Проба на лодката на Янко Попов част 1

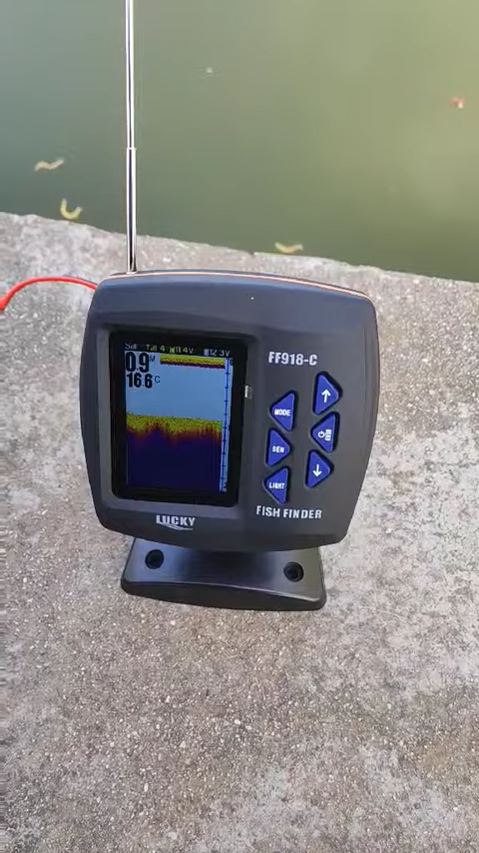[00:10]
On screen: water 16.6°C
Но просто тук, което сме, дълбочината винаги е рай съща. Без релеф, без риба.
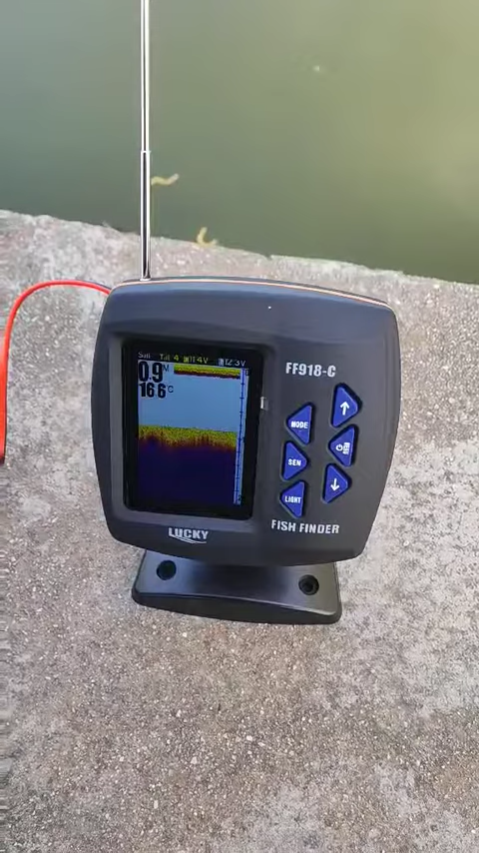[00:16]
On screen: water 16.6°C
Водата се позагрява. Стоз басейн 16,6.